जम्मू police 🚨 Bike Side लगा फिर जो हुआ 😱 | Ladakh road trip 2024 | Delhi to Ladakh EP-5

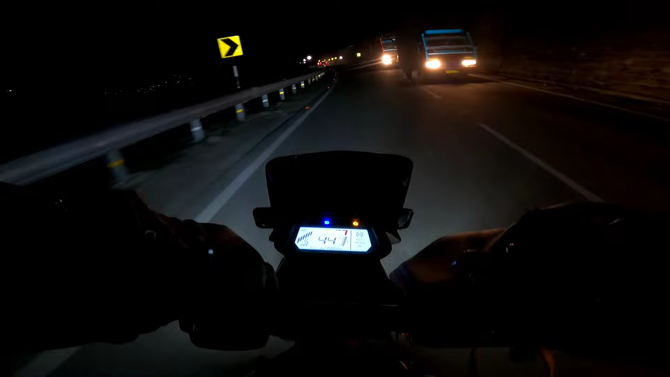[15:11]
पड़ता। बाइक कह रही होगी यार कहाँ फंसा दिया मैं, इधर नहीं। चलो भाई हम तो निकल गए, आगे चल के ही पता चलेगी। देखो भाई इसको बोलते हैं ड्राइवरी, बिल्कुल चिपका के निकाला है। अब इससे अगले वाला भी ऐसे निकालेगा, जगह नहीं है फिर भी निकालना।